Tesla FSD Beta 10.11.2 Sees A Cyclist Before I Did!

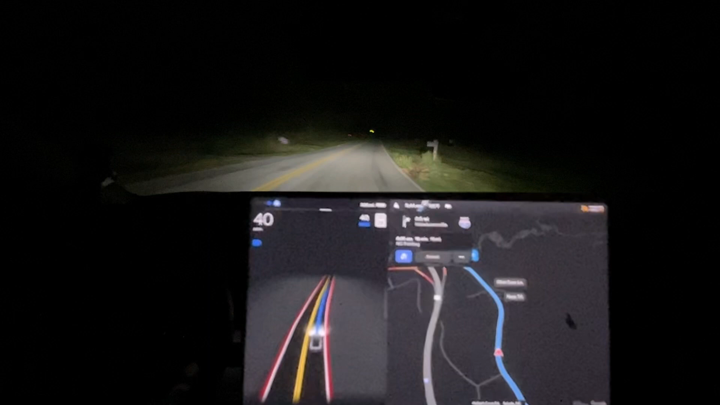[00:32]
On 100% charge. Now, obviously, I think you can see here. As you know, you can't. I apologize for the poor video quality at night, but that's what I have. There's still a region bar here. So we're going to see how that performs. My GPS is locked on this morning. The car has been awake, I guess, all morning because it's been charging.
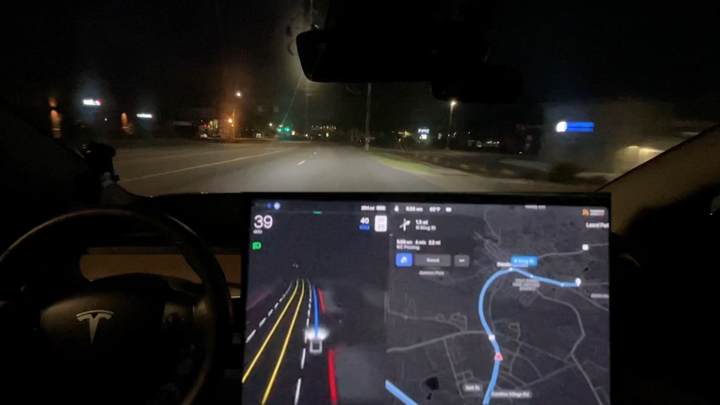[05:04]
Um, honestly, I don't know why you're not just walking on the sidewalk. Like, there's a sidewalk there. Walking on the sidewalk. I don't know. Regardless, the car saw that guy before I did. I did not see that guy with a bike in the road.
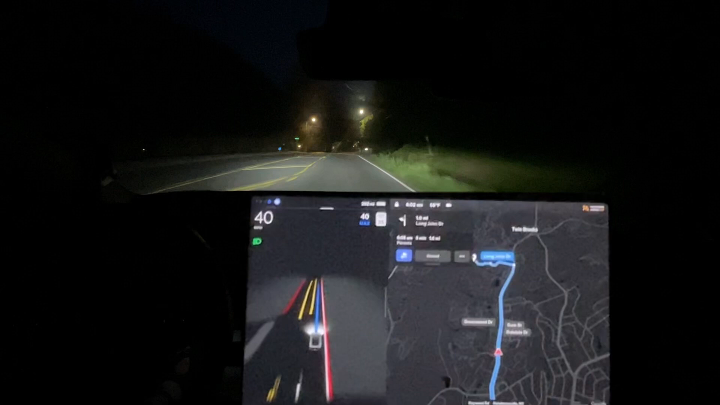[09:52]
So, we'll see. It's going to, look at that. Look. It did, it did it right. Either they saw my video. Tesla, if you're watching, I appreciate fixing these issues. Um, like, it shouldn't do that. It shouldn't just swerve in the turn lanes. Um, is it dangerous? Potentially, if you're not paying attention. Uh, it just, like, it needs to be able to see the turn lane. And it's doing much better now. Look at that. Like, this is the best. Again, 10.11.1 did this one time. The first time I did it, it did not do it. But, um, I did do it last time. And 10.11.02 continues that trend, which is awesome. We have one more turn though.
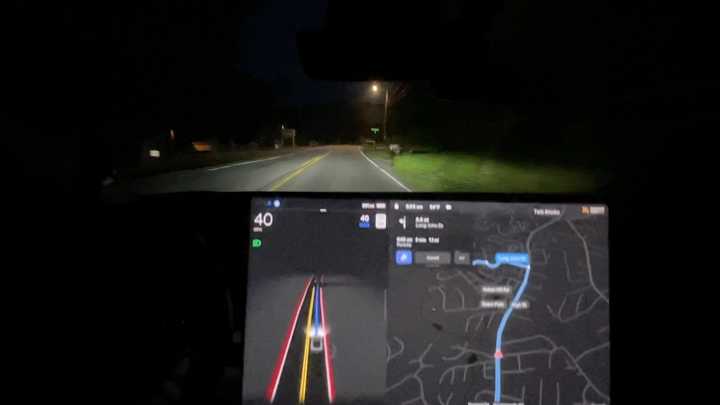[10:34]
Um, if it makes this next, uh, if it makes it through this next, uh, left turn without going into it, Um, I'd say this is the best this drive has ever been. Um, now it has, obviously not zero disengagement, it's because we got unlucky and got the right on red. But, in terms of, like, finally not going into the turn lanes, uh, and everything else like that. I'll see, here's, here's our spot. It's obviously a little bit hesitant. Oh. No. No. Okay.
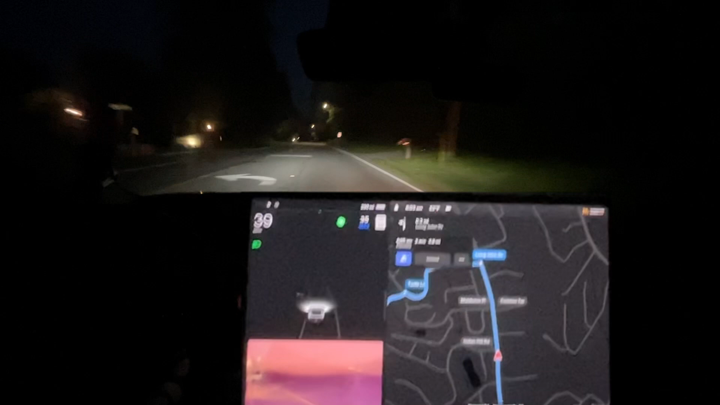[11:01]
Gonna have to disengage everyone. It very much went in turn lane there.
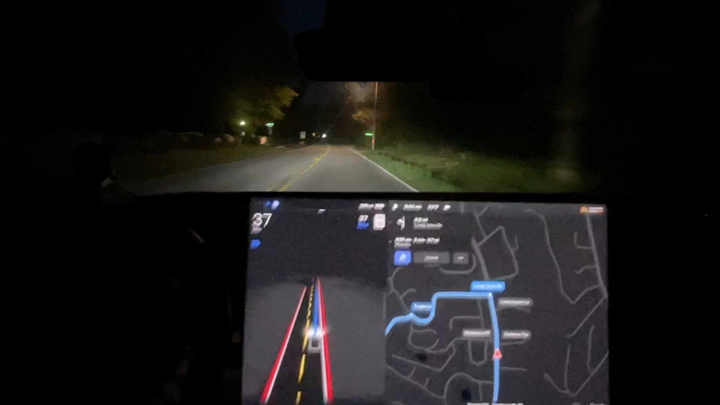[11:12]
And thankfully, I didn't do that when the police car was there. Uh, that was what just passed us. Let's make sure it turns here. So, it's not the best good drive it's ever done. But close. Very close. It's back in the right direction. It's back in the right direction. So, again, everyone, this is going to be the end of this drive. Uh, if you have questions for me, put them down below. I am going to be doing some, a bunch of videos, well, not a bunch, but some videos in Michigan. I'm hoping to get one with my grandparents, see how they think my uncle, get their impression, first impressions.